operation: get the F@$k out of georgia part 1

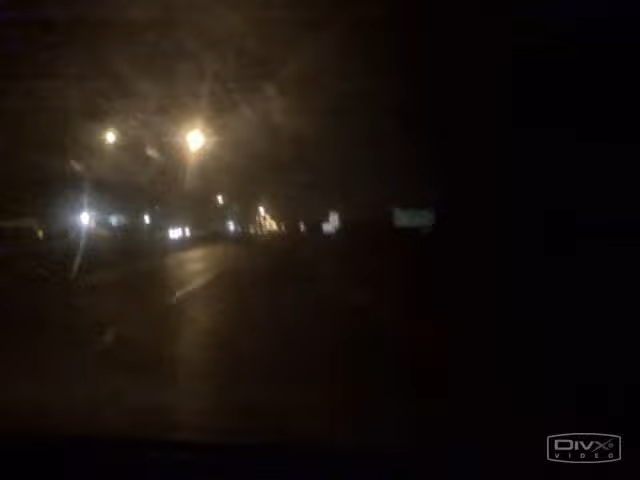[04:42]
We're about to enter cheap. Shreveport, Louisiana. Yay.
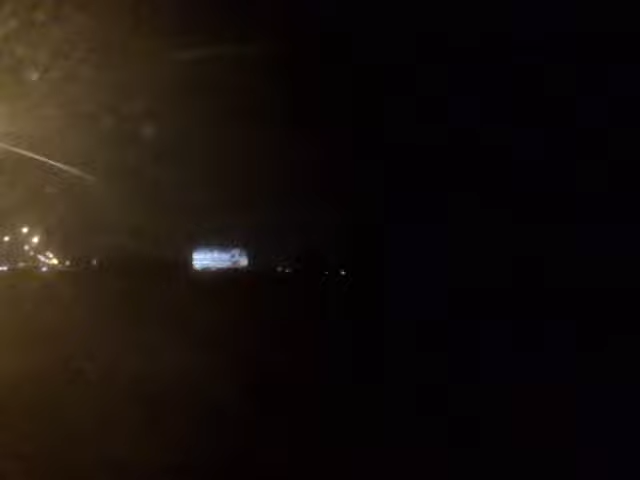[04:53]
Oh, country chicken. Country chicken soups. I got some nice lights. 24 hours. We need to go there.
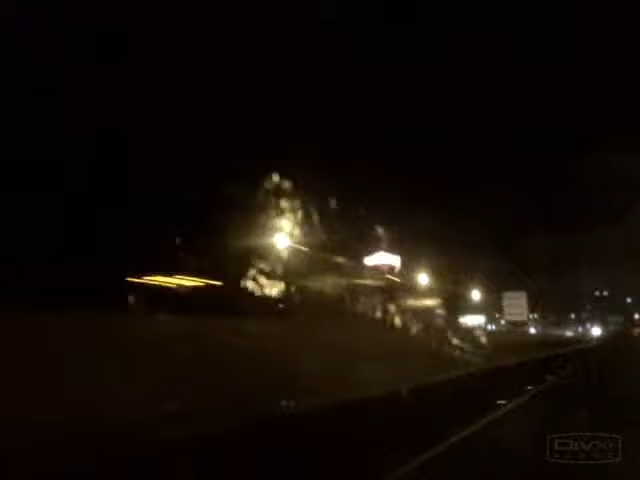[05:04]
Boomtown Casino. What was that one? Horseshoe? I can't see. Casinos.
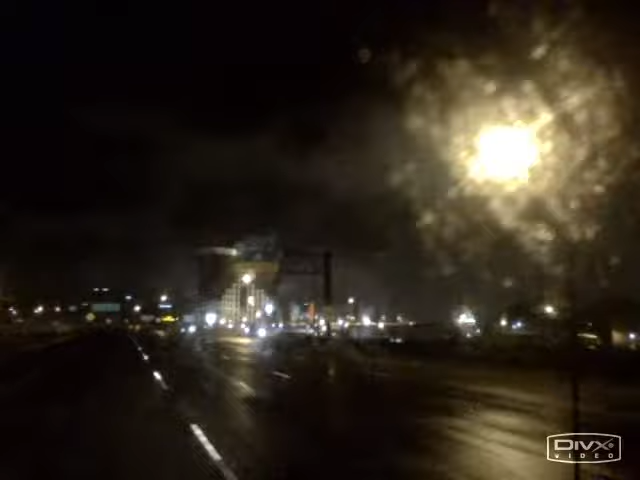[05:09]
Hey guys, part of my trip, we're now in Texas.